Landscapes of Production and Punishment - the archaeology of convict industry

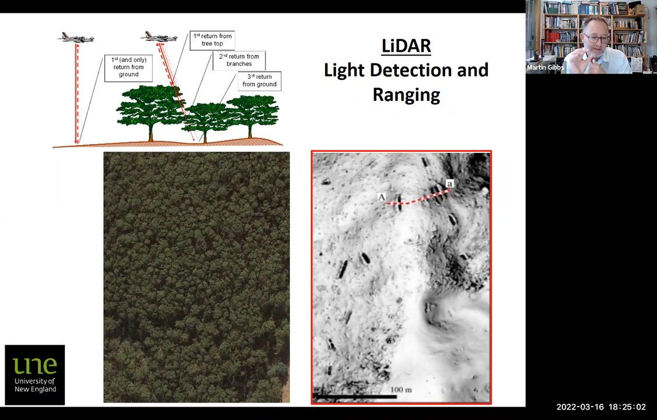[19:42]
which with interpretation uh ground truthing whatever they turn out to be convict era um saw pits um very interesting you can see that they actually match the contour of slopes so we think that's very much to do with how they're dropping the trees or at least the largest of the trees you know probably digging the saw pit afterwards because these are huge like these are really really tall
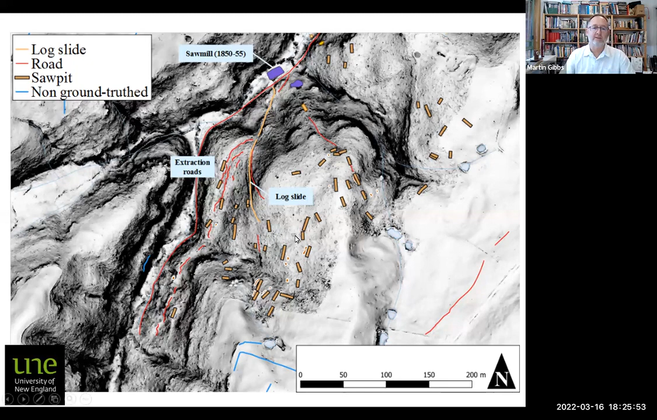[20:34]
timber from where it's logged and to increasingly convert it and eventually to take it out to the jetty which is just off the side of cunia so we suddenly have this giant landscape of industrial activity but even more so we can start to do time and motion studies because we know who's
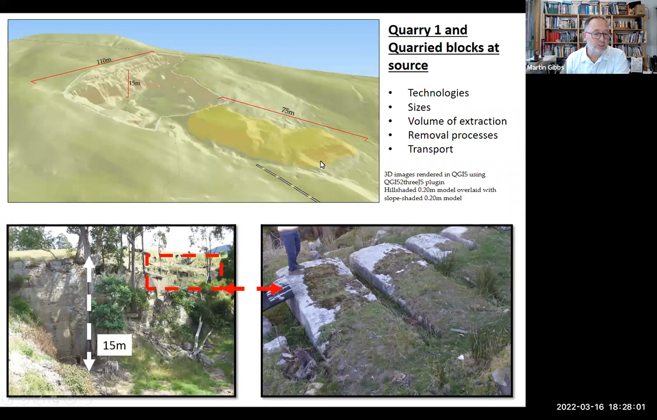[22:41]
the last the quarries uh later after this another person said yeah i think i've got one of those on my land too and that's possibly twice the size it is huge here's the lighter which covers it and here's some of the interpretation so i'll just flip back because also in that landscape are
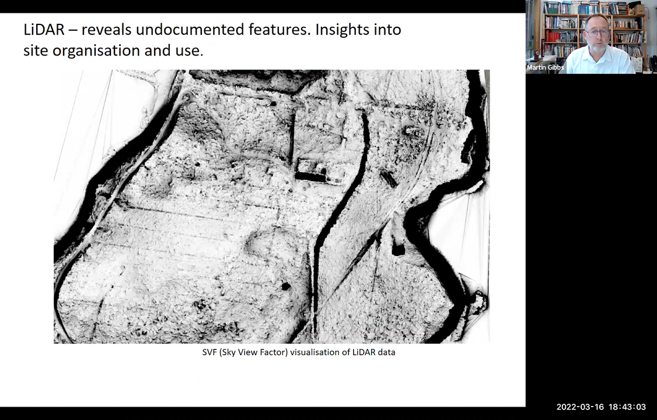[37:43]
out what the comic area material was um again see the labor landscape going through there there's things which clearly were nothing to